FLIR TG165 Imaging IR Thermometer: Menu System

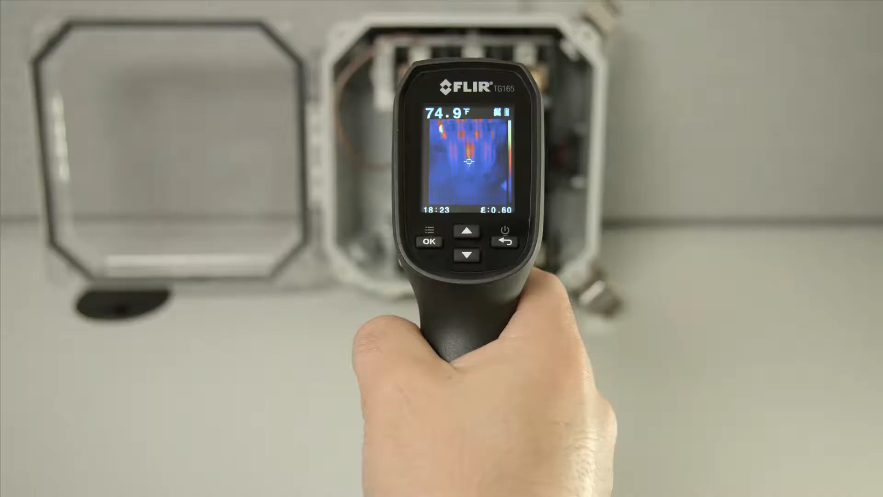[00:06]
On screen: spot 74.9°F
To access the menu, press the OK button.
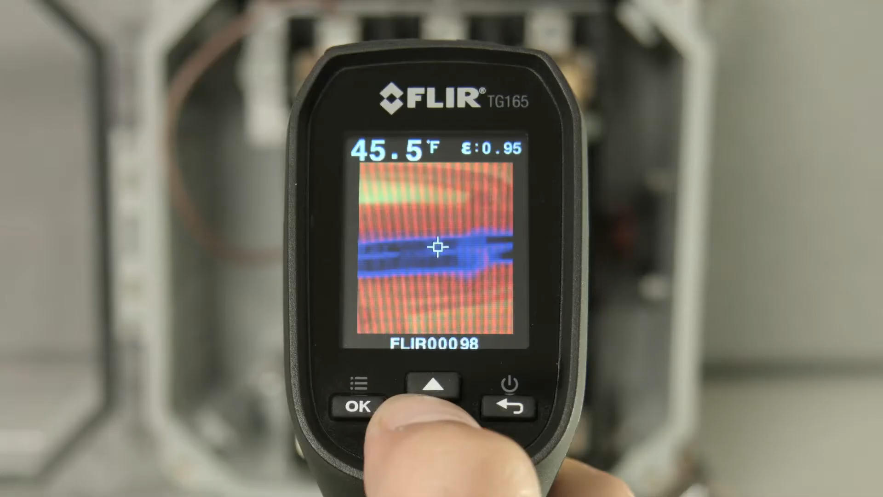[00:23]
On screen: spot 45.5°F
Use the up and down arrows to toggle through your saved images and click back to exit.